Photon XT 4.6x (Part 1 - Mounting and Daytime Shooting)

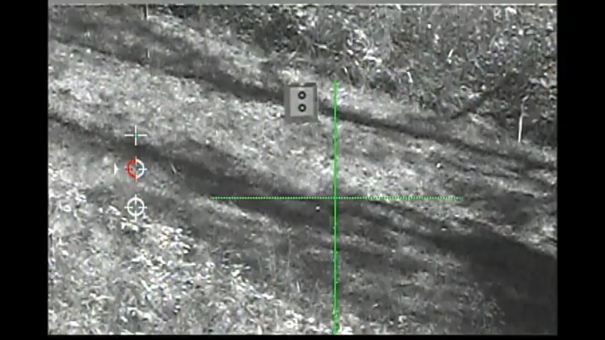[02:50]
Okay, the top menu, as you can see in the left corner, is the type of reticle that you want to use. Turn it down one. That's the color you can select green, red, or white. And the next one down is the zero. So, you click one time and it puts a white crosshair up there, which I don't really like. I wish that I could change that to green because sometimes the light in the daylight will fade out. It's difficult to see a target. But anyway, if I move the crosshair now, it's going to go up or down. Excuse me, it's going to go up or down.
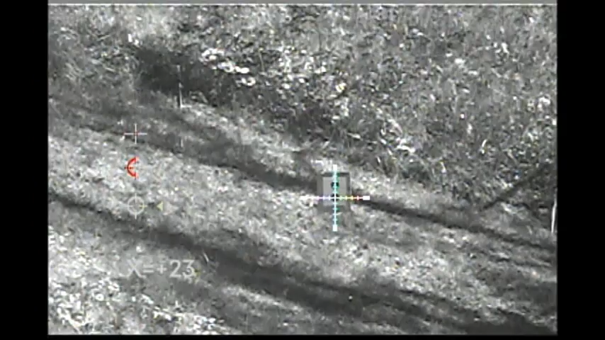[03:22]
And then I have to click again. It will allow it to go left or right. So, what I need to do is turn this crosshair to where it goes to the bullet impact.
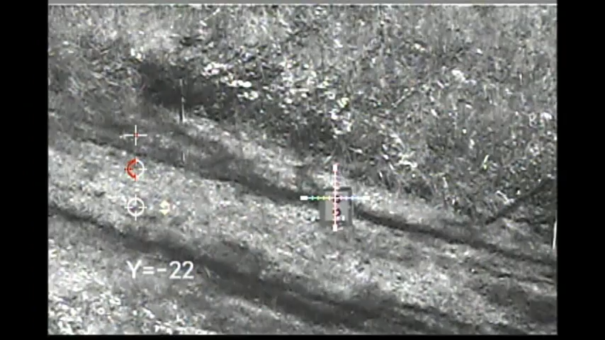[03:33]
Of course, it's up here at this target. Oh, that's up or down. Okay, I've got to go back.
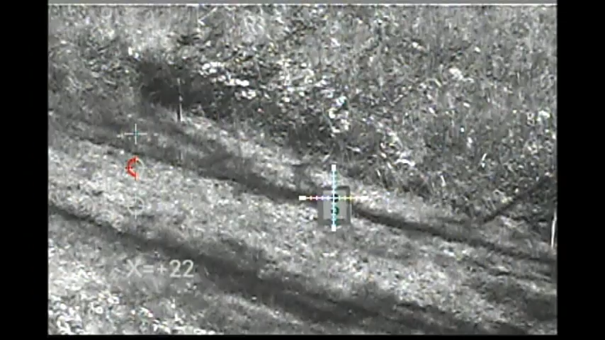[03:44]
Okay, that should do it. One click. Okay, that last shot is almost center.
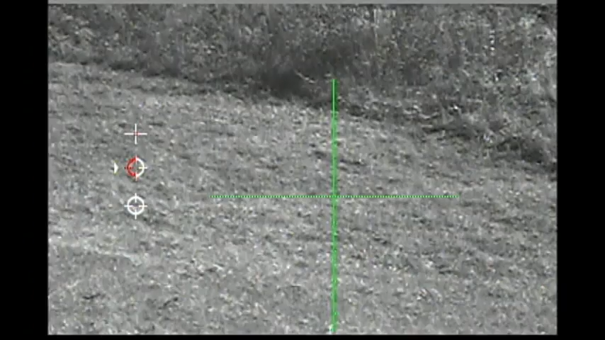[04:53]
I have it just on a simple crosshair now. Let's change the color. So, we go here and we click on color. And it shows that this is green, so I can rotate it, and there's white. So, in a dark setting, when it's a little dark, you can see the white does pretty good. And then you can turn to the red. I don't like the red as well. It's not too bad right here, but up in this dark setting, the white is definitely better. And the green is not bad either. Of course, this is during the daytime.
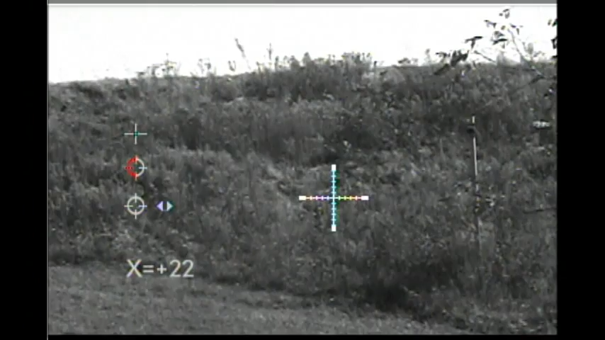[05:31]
And I want to go down. Okay, the x-axis is a plus 22, and the y is a minus 22. So, it looks like that is set.
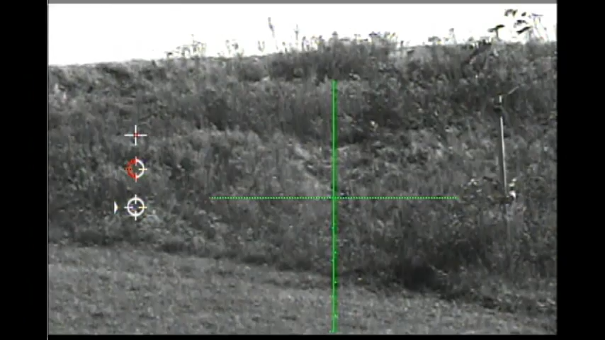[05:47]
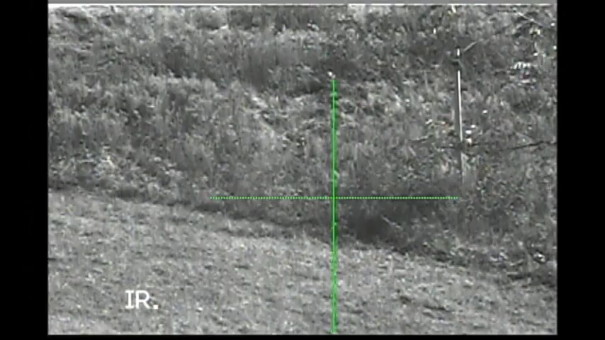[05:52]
Okay, I'm going to go through the optional reticles that are available. And that's the top button. And so, we'll go with that when you click on that. It looks like I've chosen the reticle number five. Right here is a different one that has a dot in the center. I actually like that one really well.
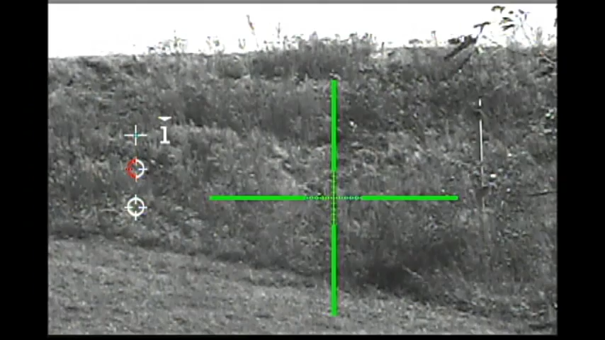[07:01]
But I think this reticle here is going to be a great one for getting on game quickly and for shooting. So, it has the difference. This is number one. Let me see if I go back. There is number one. There is number one. There is two. Three. Four.
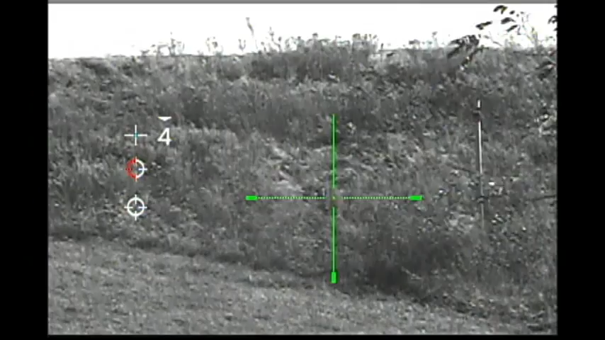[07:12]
Five. And I'm going to go back to two. I like that one.
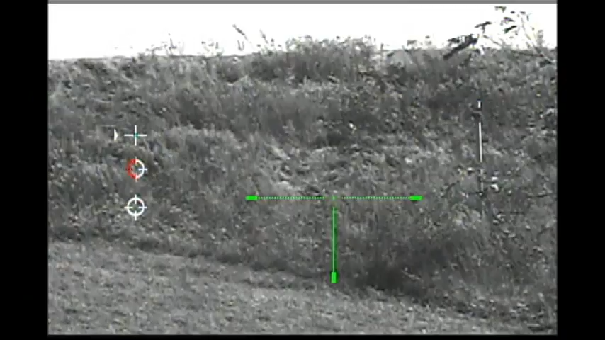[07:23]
Okay. I'm going to go down and change the color. So, it's on green and now red and now white.
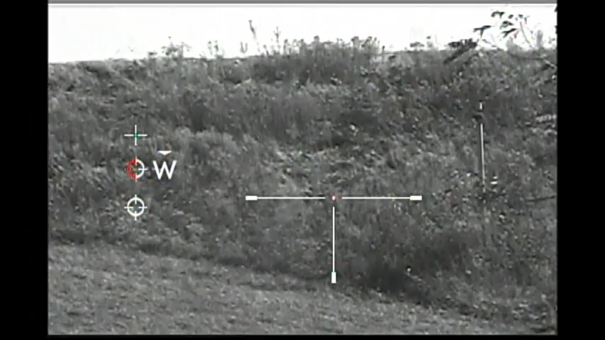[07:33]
And as I said earlier, the white really shows up well against the dark object. At night time with the illuminator going, I'm not sure what it will do. It depends. You just have to experiment with it. And then when you're finished with everything, you just press the button to set it and it's okay.
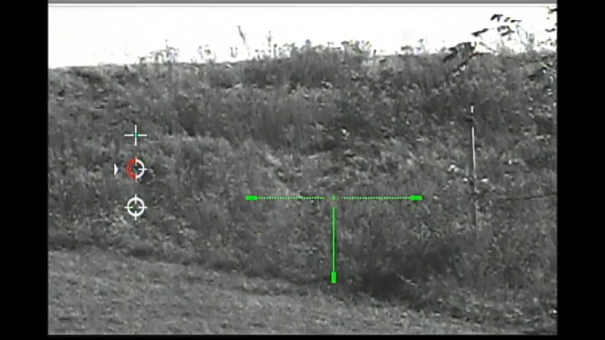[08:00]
You press the button and hold it in and it turns the menu off.